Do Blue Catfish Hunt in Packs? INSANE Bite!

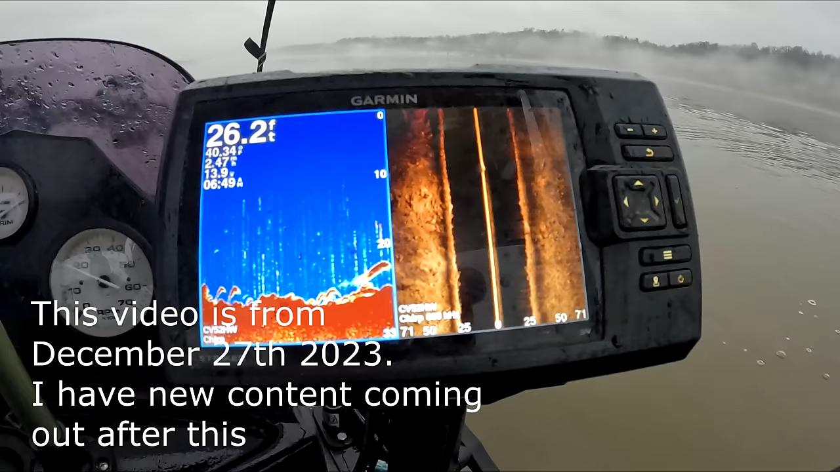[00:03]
On screen: depth 26.2 ft
a lot of fish in here some of them are pretty big that looks more bait like but
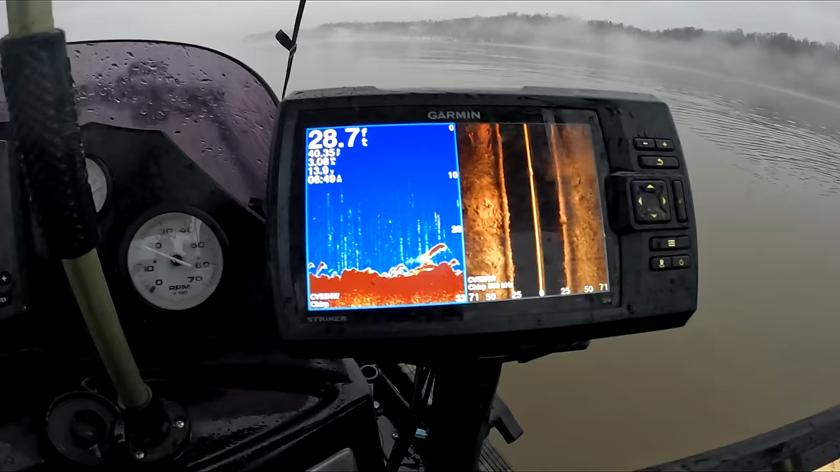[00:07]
On screen: depth 28.7 ft
got just some basic rocks on the bottom nothing crazy oh there's a
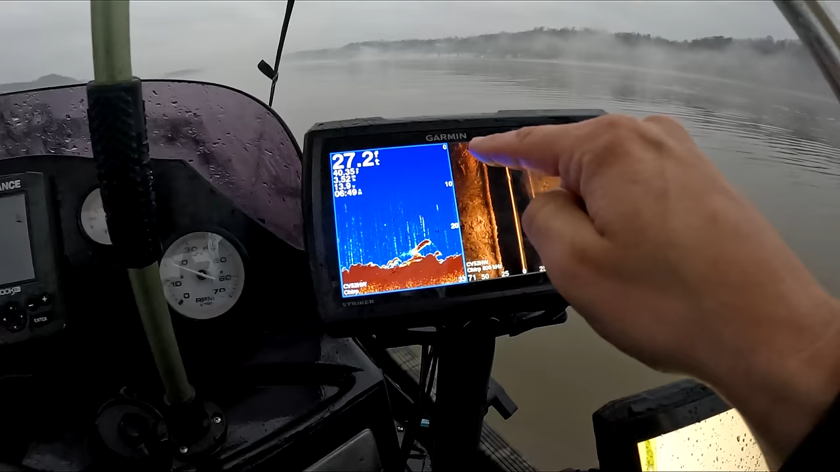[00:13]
On screen: depth 27.2 ft
good rock right there mark this area yeah this is looking really good I'm fishing this is my first spot here
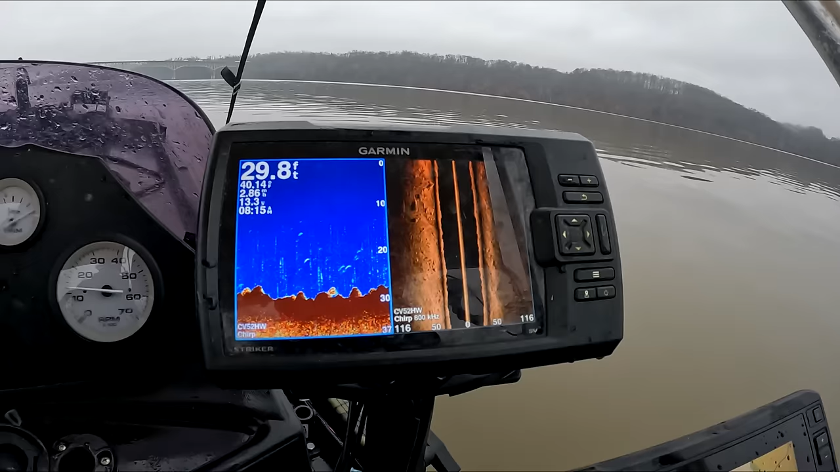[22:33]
On screen: depth 29.8 ft
enough for them to stick to and hide behind see so yeah I think I might fish this spot
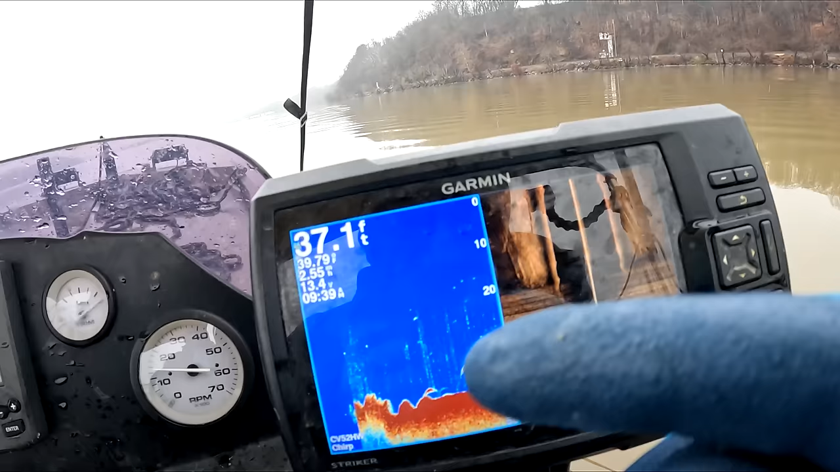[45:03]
On screen: depth 37.1 ft
I might fish that we'll see
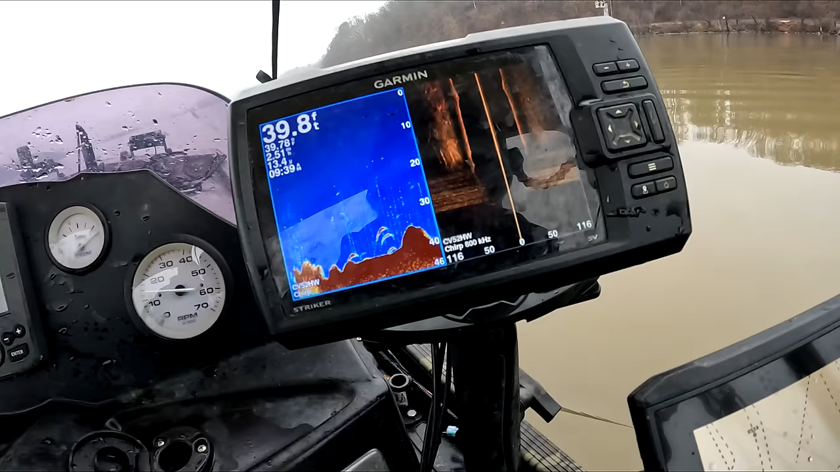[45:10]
On screen: depth 39.8 ft
it's not the exact spot I wanted to be fishing but it looks pretty good
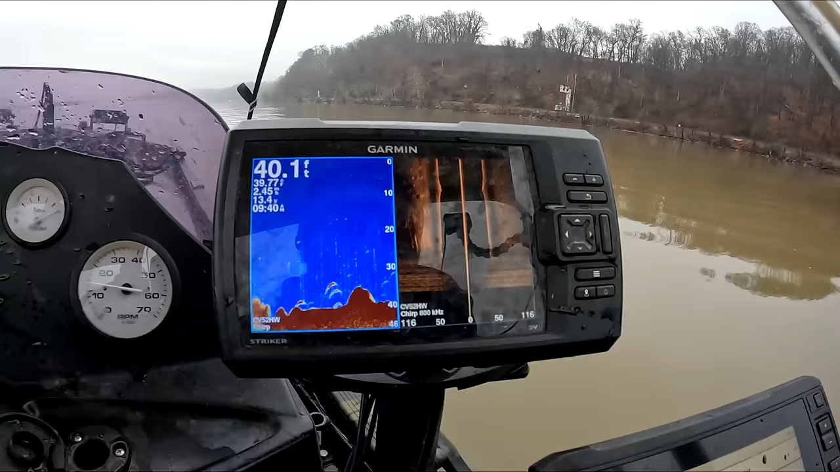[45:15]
sorry I wanted to mark that yeah I like that rock right there that's exactly the kind of stuff I look for
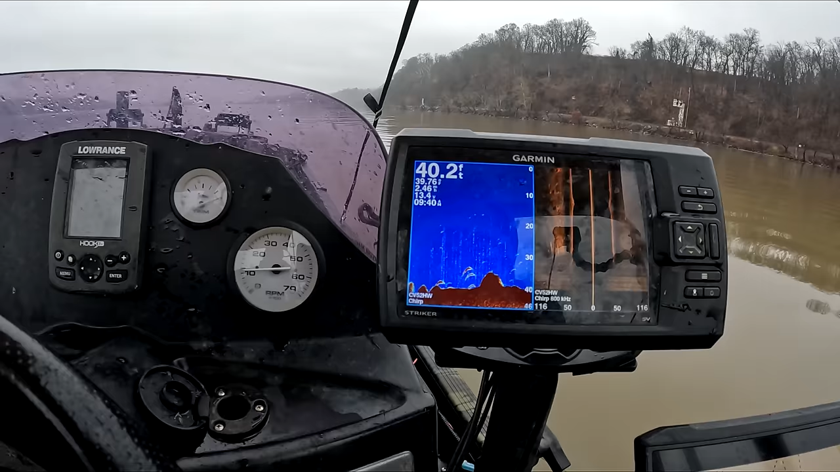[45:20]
On screen: depth 40.2 ft
especially when there's marks that size behind it well there's another one up here too maybe I'll suspend that guy